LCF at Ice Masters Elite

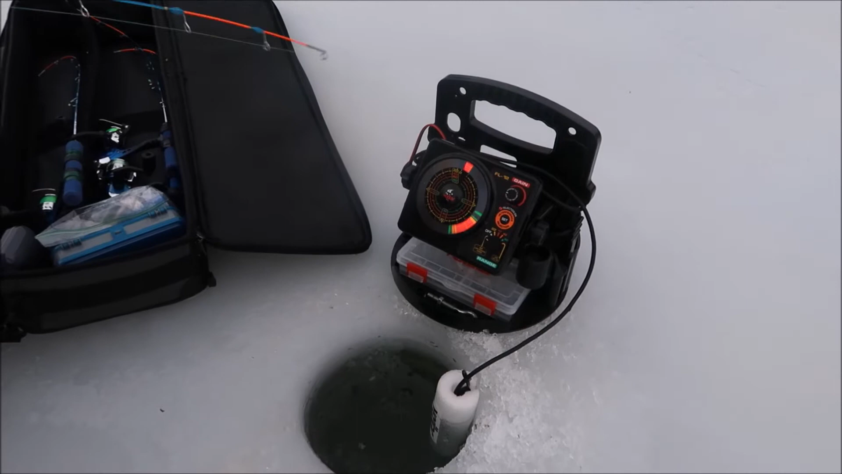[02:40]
Now I know where I'm fishing. So when a fish comes in, you'll see a red mark, and you can tell the size of the fish too.
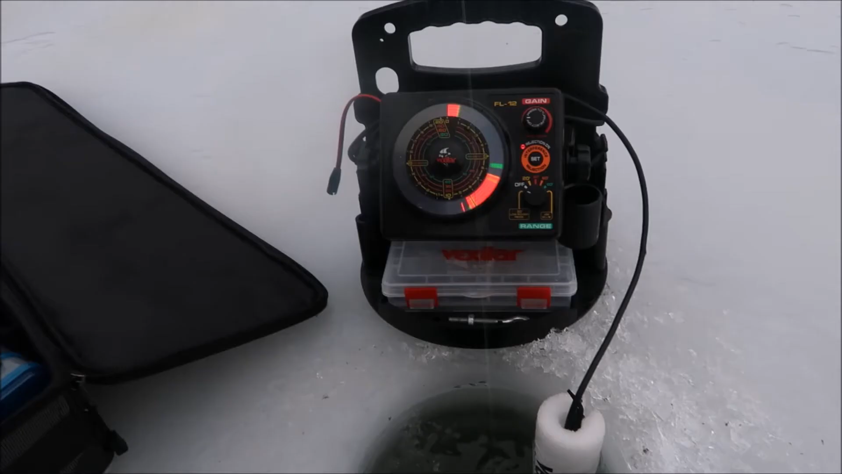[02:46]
If it's a two-bar mark, it's usually a pretty good fish.
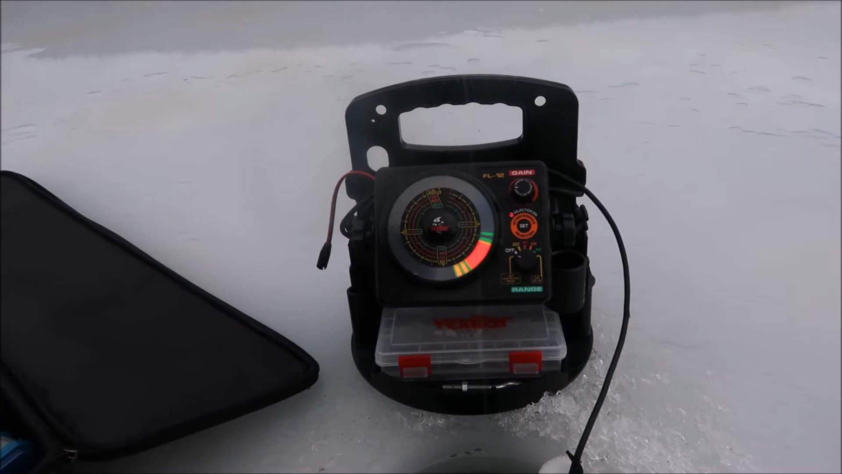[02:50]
But one of the things, you know, that without having one, like I experienced today, is I had a lot of fish come in and look at it, and I'm like, oh, there he is.